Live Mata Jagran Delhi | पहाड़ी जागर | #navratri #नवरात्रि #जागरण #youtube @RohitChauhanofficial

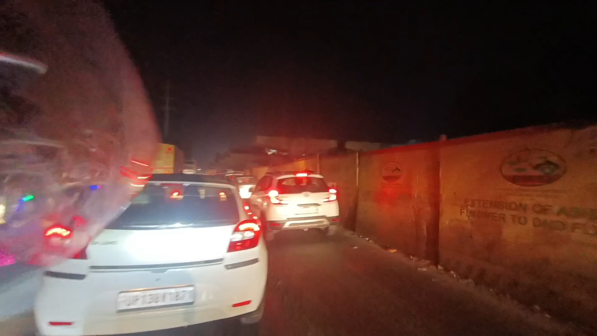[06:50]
दोस्तों रात के बज गए 11:30 और देखो जाम, देखो यार जाम का भी भरा हुआ है।
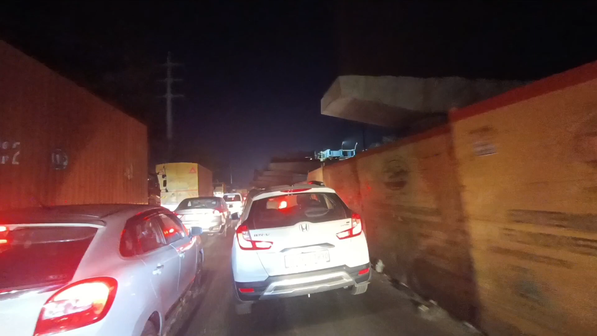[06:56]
ठीक है, हम लोग घर जाना है, निर्जा के घर पर जाएंगे हम लोग नाइट स्टे करने के लिए।
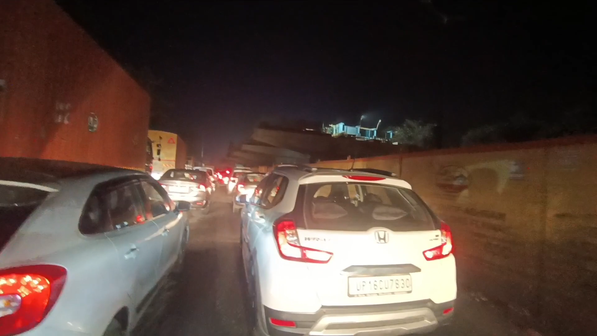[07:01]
और देखो अभी पूरा जाम लगा हुआ है, देखो लाजपत नगर एरिया है तो जाम है। दोस्तों फिर मिलते हैं। दोस्तों फाइनली मैं घर पहुँची हूँ मेरे भाई के, और यहाँ पे नाइट स्टे करूँगा।